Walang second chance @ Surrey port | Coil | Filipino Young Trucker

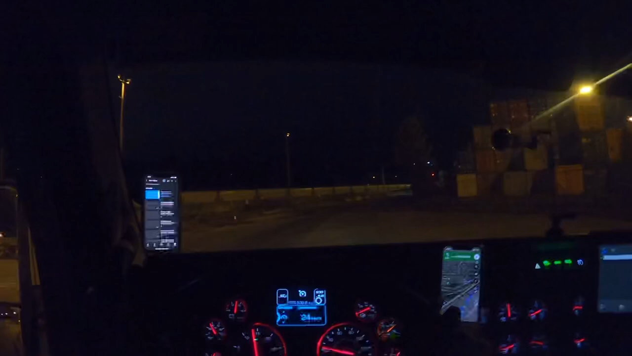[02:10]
Dalawang daanan So yun guys, nandito na tayo sa pick upan Pero, grabe palang haba ng ano dito Nandito kami ngayon sa kalsada Thank you